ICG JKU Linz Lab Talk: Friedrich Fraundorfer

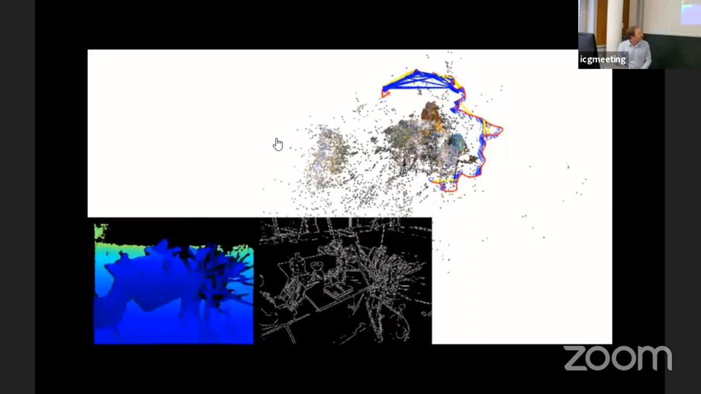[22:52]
When you go along with the camera, it will compute its pose and it will create 3D measurement on its way. And this is actually what we need for a mobile robot, the egomotion estimation,
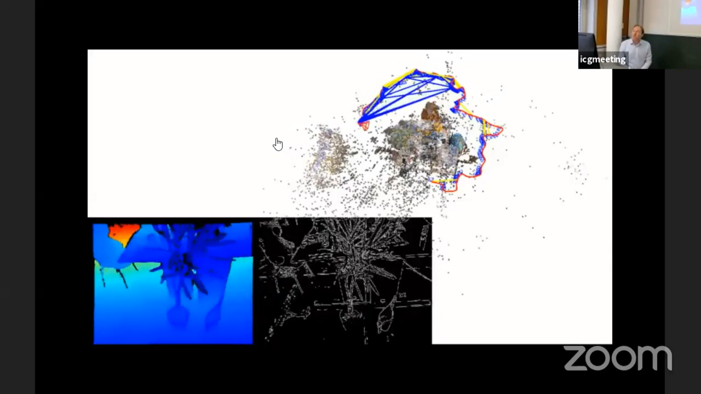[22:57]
such that we can keep track of the position of where the robot will be moving.
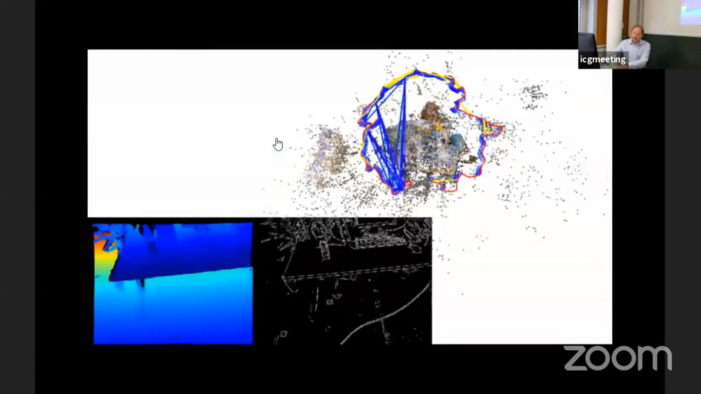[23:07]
So this basically closes the first technical topic I wanted to talk about.
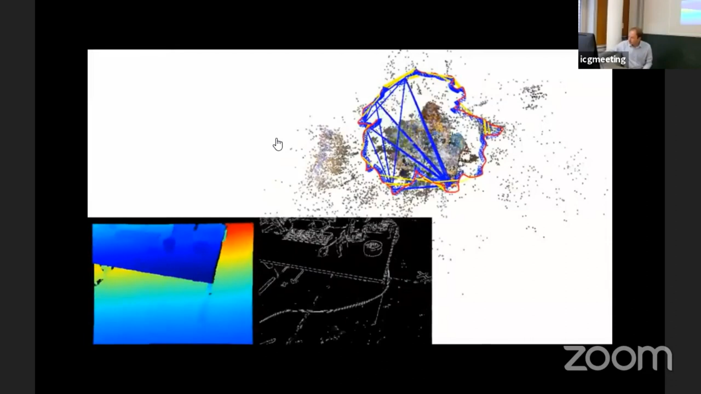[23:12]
Now I would like to continue with the second topic, AI and computer vision for environment mapping.
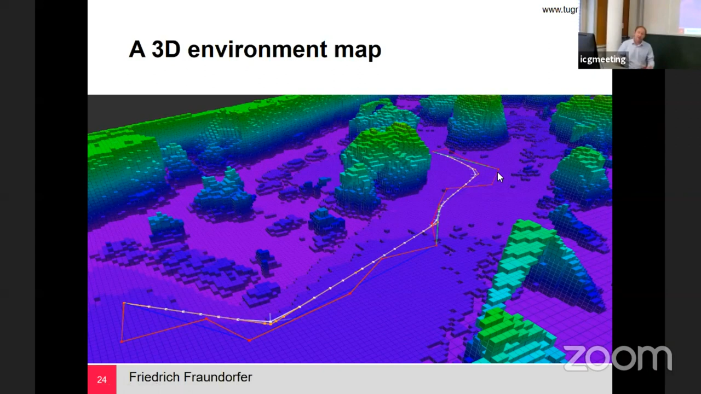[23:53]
And the robot can basically perform path planning between these obstacles and move around. If you have such a 3D map, you actually can do navigation, you can do path planning for a robot, you can do something. So this environment map can be computed from image data. So you can do this with a typical structure for motion pipeline.
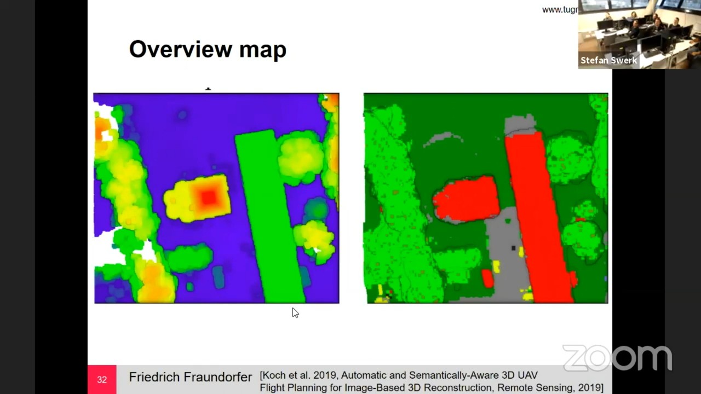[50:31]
Half planning. Okay. So there was some, this path was missing. Okay. Yes. So in this context, I'm already here. So what you, so basically in right now we have this overview map that gives this, uh, that computes this optimal trajectory based on the, on the static map. If they are moving objects in there, they are not registered. So what you need to do is you need to actually consider, uh,